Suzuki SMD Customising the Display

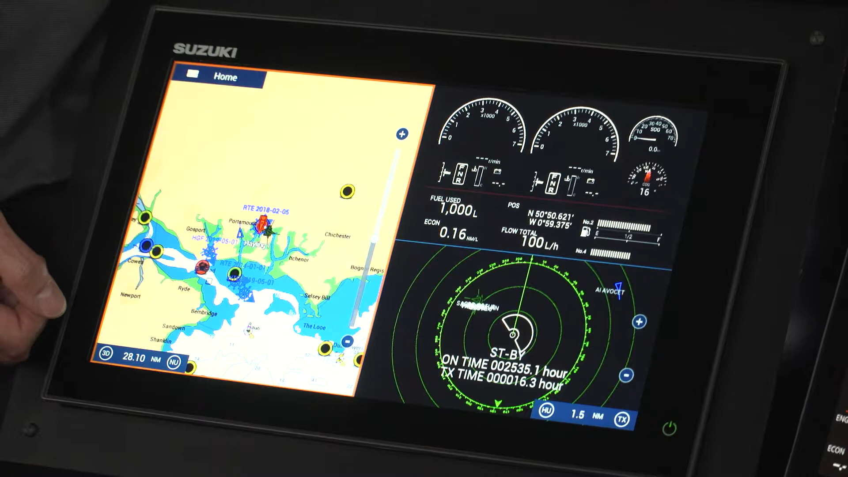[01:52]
So if I select that as you saw a moment ago it will take me to that information that I've just chosen and then I can use the chart plotter as I would do normally. So if I just go back to the home screen now it may be that you feel that you don't want that and you want to get rid of it.
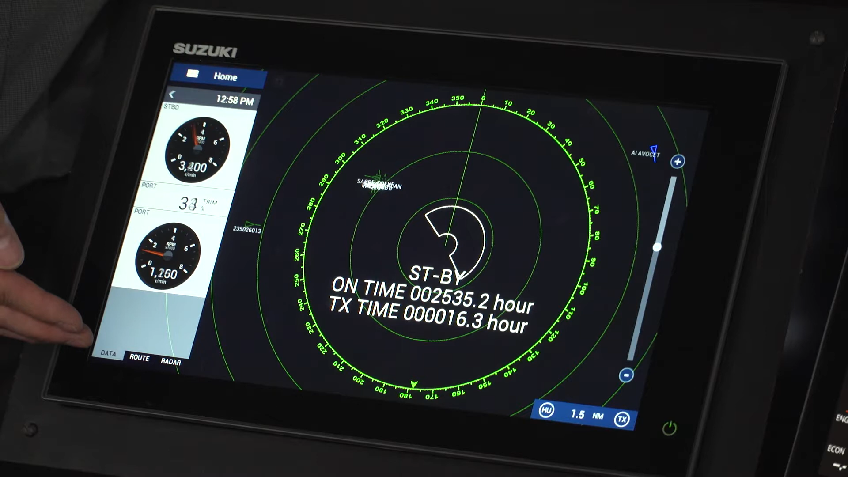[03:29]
or if I want to get rid of it I just press the back arrow and away it goes back to full screen.